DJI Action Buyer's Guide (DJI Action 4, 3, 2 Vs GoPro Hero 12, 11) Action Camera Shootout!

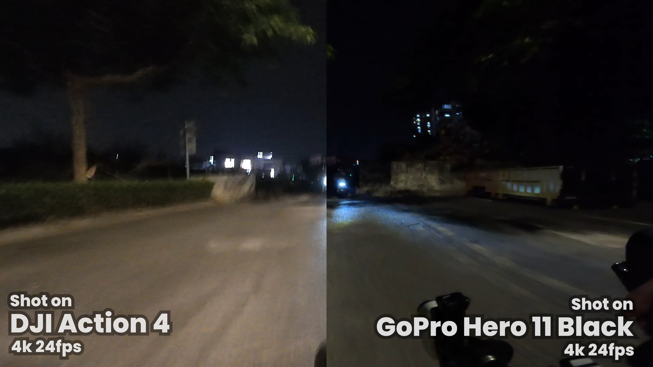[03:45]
So I'll throw in some comparison shots later on in the video to see, but you'll see this thing at night is basically unbeatable. So that's a very cool camera. Other than that, it can do like 10-bit log color grading.
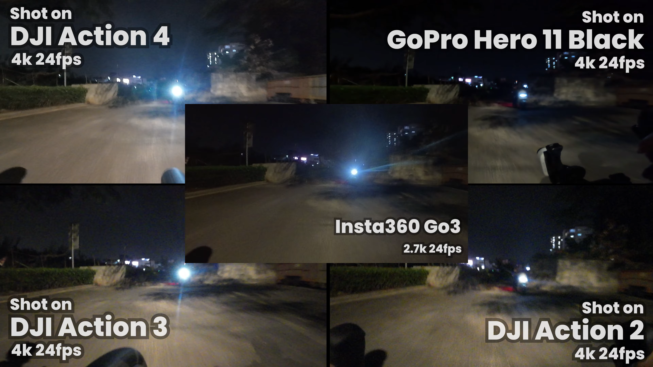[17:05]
Usually, action cameras are the one thing that, you know, that's like the Achilles heel shots in the dark. But for the Action 4, the low-light performance of this is amazing. Again, I'll show up some footage of the low-light performance of all of these.